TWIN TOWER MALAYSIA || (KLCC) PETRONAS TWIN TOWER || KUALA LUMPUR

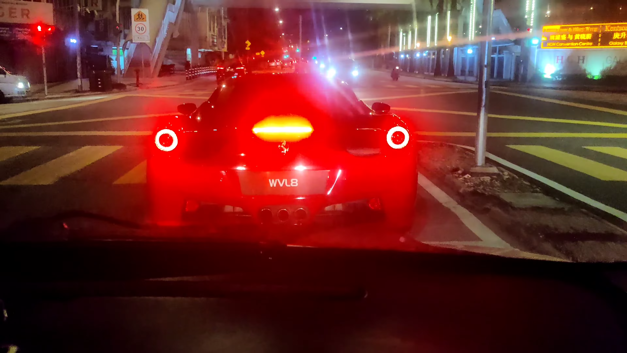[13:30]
काफ़ी खूबसूरत लग रहा है। तो फिलहाल अभी घर की तरफ निकल रहे थे, तो रास्ते में फरारी ने किया मेरे को। सो गाइस फाइनली गाड़ी मैंने यहाँ पार्क कर दिया है, अब जा रहे हैं ऊपर फ्लैट पे।